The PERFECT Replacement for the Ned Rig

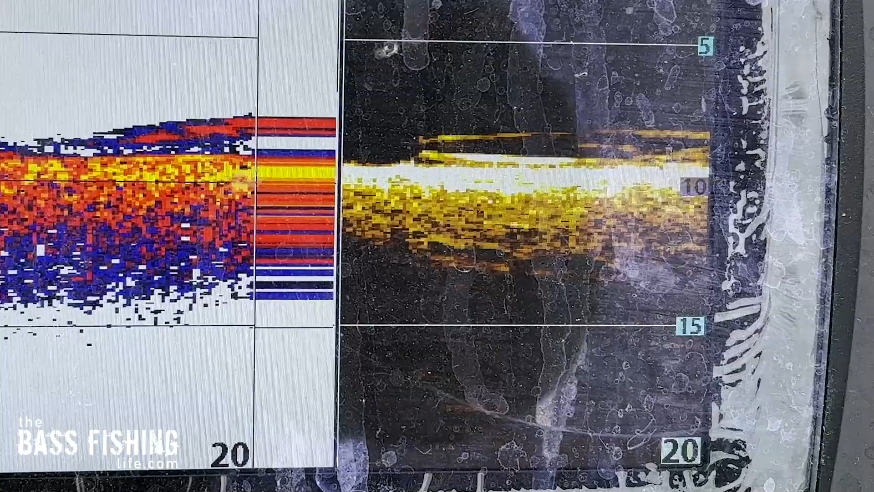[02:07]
You could just see it here all over the bottom.
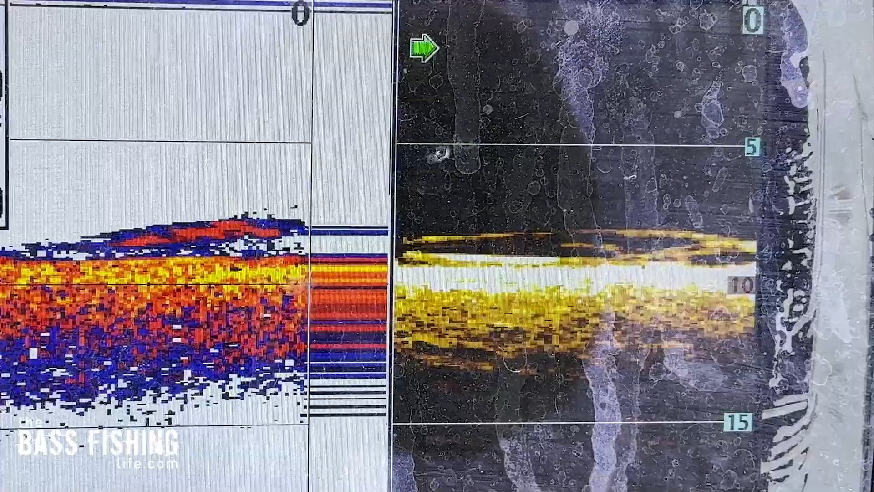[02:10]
Well, traditionally, this would be a spot that a regular Ned jig head, and like I said, even one with those small weed guards, is probably going to struggle and not be that efficient for us.